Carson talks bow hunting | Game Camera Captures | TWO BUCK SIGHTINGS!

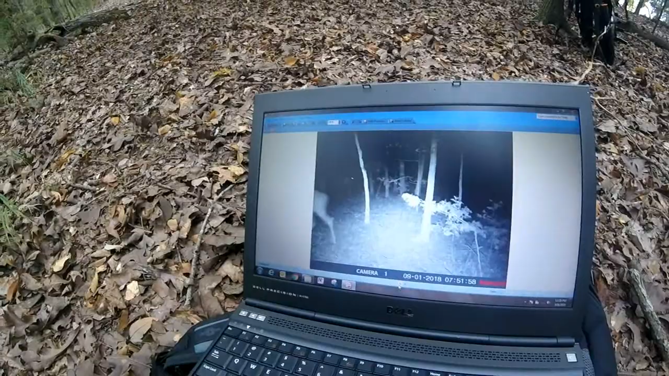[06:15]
There he is out there. Put that picture on my phone.